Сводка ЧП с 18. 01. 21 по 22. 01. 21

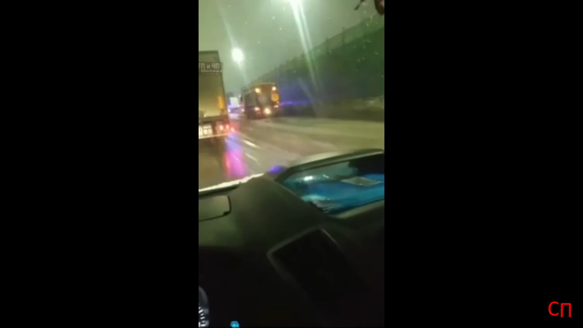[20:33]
По имеющимся сведениям, около часа ночи водитель фуры при движении по Минскому шоссе в сторону Москвы не справился с управлением и врезался в шумозащитный экран.